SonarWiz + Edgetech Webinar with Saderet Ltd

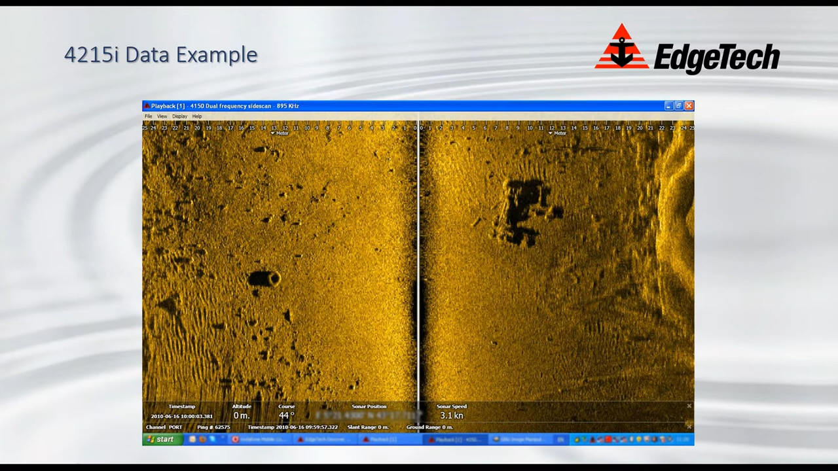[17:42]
actually a pretty large tire and on the left hand side of the screen the right hand side is the sort of vehicle that it came from um this is uh this is sitting on the bottom of a harbor getting back to our 1600 kilohertz and talking about how how high resolution is this is a really nice uh image of a wreck that's sitting off the coast of massachusetts and we use quite regularly when we're um we're trying to sort of get a good idea the relative performance of different systems and you can see that when you start zooming in on the data you can see an awful
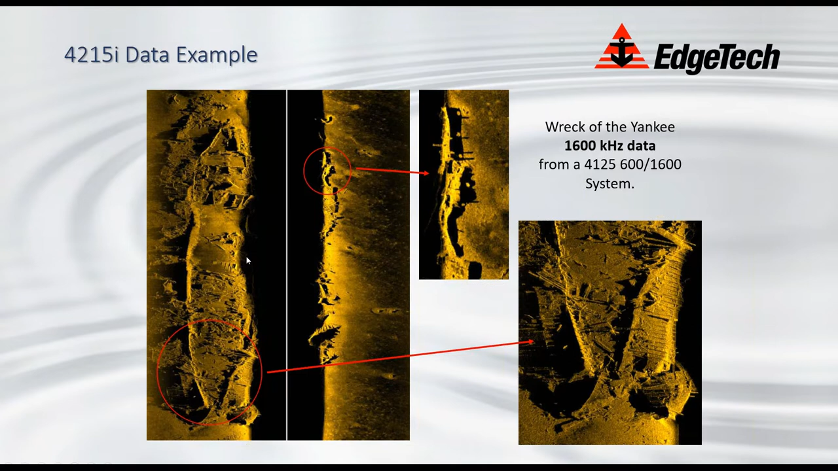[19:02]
25 centimeters so it gives you a good idea of the sort of um the sort of image resolution you can pull out when you start zooming into the data uh and lastly for the 4125 um this is um habitat mapping data so this is showing some seagrass and milfoil uh that was again acquired at um 850 kilohertz 900 kilohertz um and it's um and it shows again that the sort of the sort of detail you can pull out of the data sets um and how the system can be used for things like habitat mapping um so again it's a
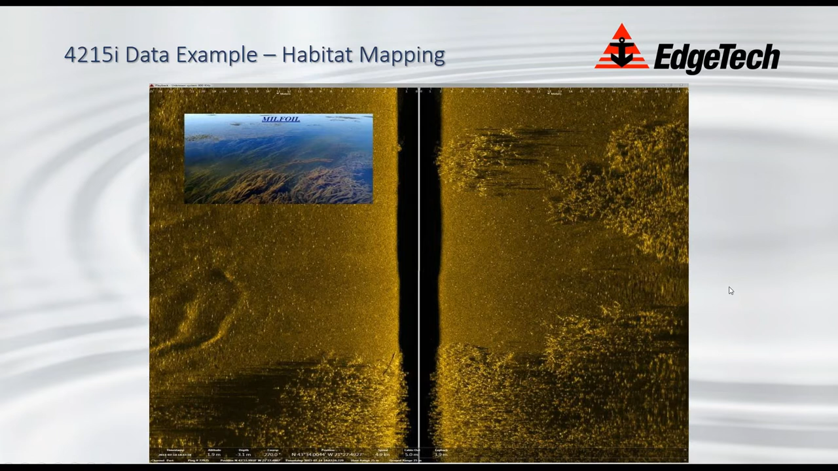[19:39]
nice a nice data example so that's pretty much the uh 4125
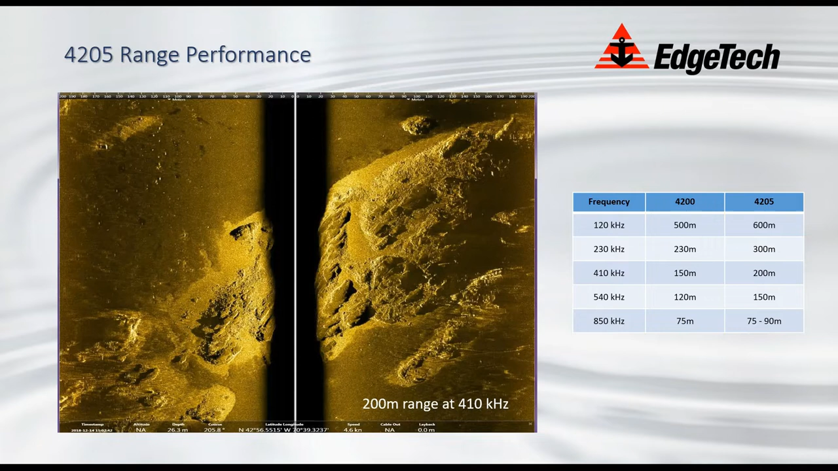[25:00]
On screen: speed 4.6 kn
the east coast of the us so um not the worst environment but certainly not the best either it's so it's a realistic of what can be achieved with the system
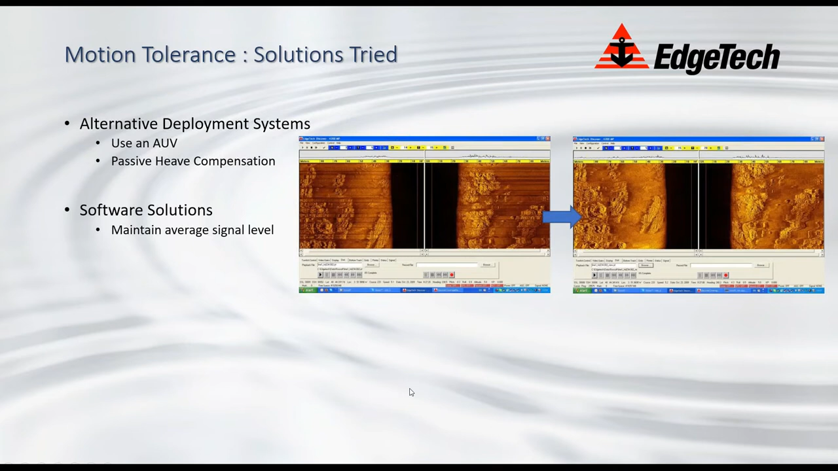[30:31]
okay so what are your options you could try putting the thing on an auv you can try software solutions we've done some of that in the past in this case we've done an alternative hardware solution so we uh
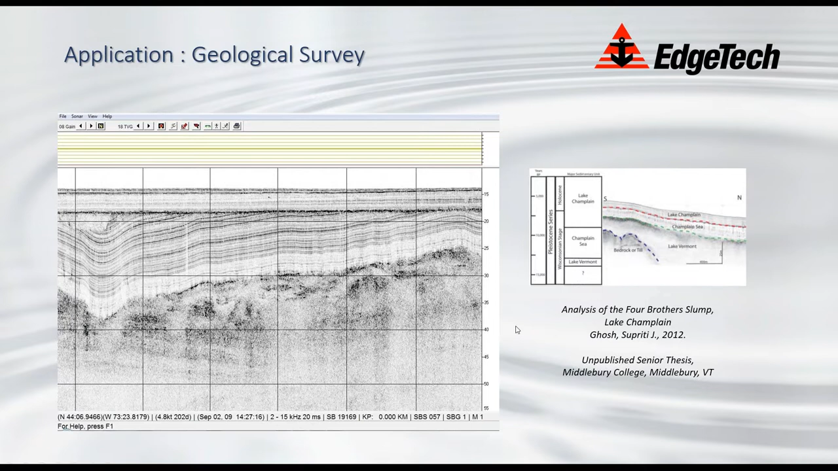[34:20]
deposition over time since uh uh this being uh related to an ice age scour but um hopefully i've got that bit right i'm not geophysicist but it just does actually show you the nice uh the way that you can capture nice geology with a with a sub bottom profiler system and understand what's happening beneath the seabed so
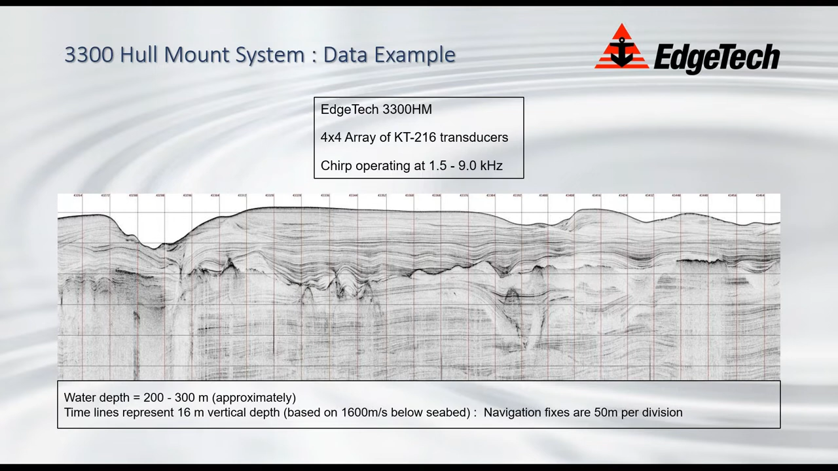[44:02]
content going back to those pulse shapes you could use an fm pulse and basically by the time you got into where the transducer was useful you'd actually got a decent signal level so it was a bit of a cheat to do exactly what we do now by being a bit cleverer with the pulse shapes
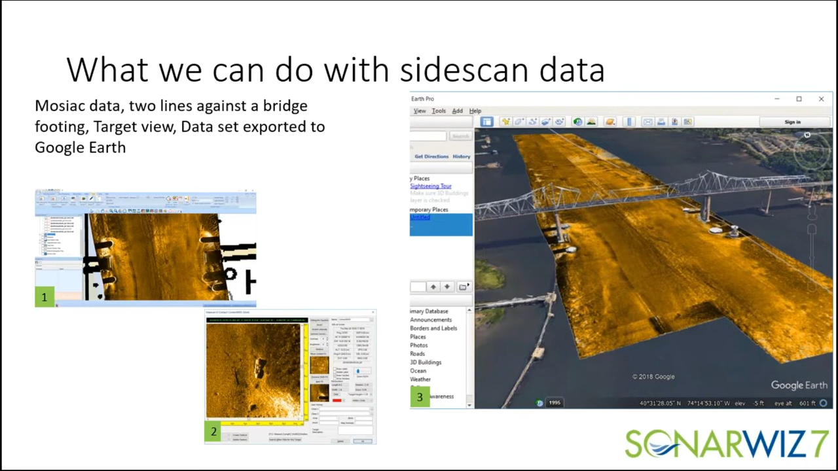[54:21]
we're enhancing the data we're cleaning it up cleaning the bottom track the colors and gains all our typical side scan application but what do we do with it at the end of the day we want to make an export we want to get a geotiff we want to get it off off the machine to to the end user and there's a lot of ways we could do it and i'll go through a lot of them today um yeah we've seen this record already it's a nice wreck and you know when you get a nice wreck you tend to highlight it a lot but you know we can do a lot once we have these this kind of detail this is where you start seeing what can this side scan actually show and we're seeing the portholes and we can sometimes we can measure tires and when we're getting down to measurements of 10
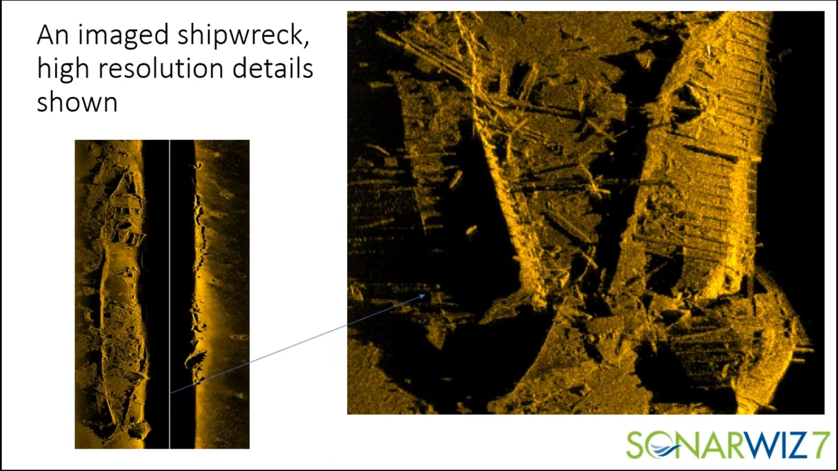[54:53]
to 15 centimeters um and being able to do details like that you know it's a good quality system both on the hardware side and and software side um some of the combined systems on the interferometry this is a solster system that has side scan and bathy um it's a typical interferometry where you have a hole in the in the bathy system edge tech has s6205 which fills it so that's a little bit unique um but we can bring the two in
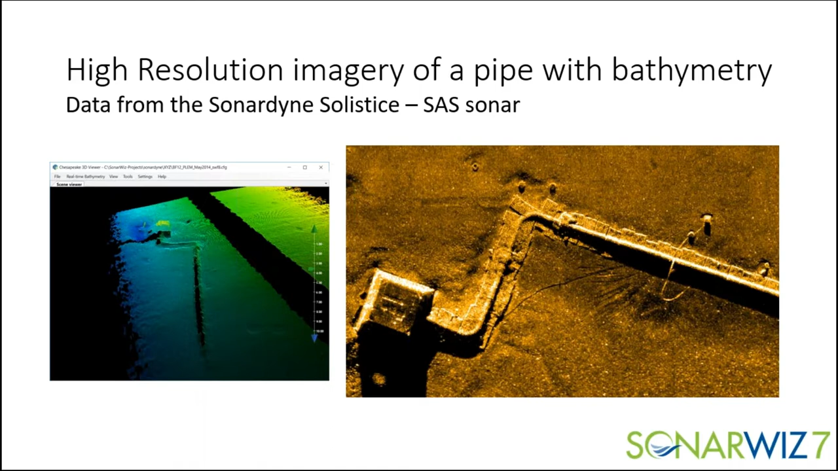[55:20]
as a side scanner to bathy combine them drape them together um later this afternoon i'll do a little bit of the draping on our multi-beam data um bring it in we can do our patch test we have a performance test one of the nice things about the the bathy data is or any of the data is we're working on the main shell and the main screen so we're not jumping between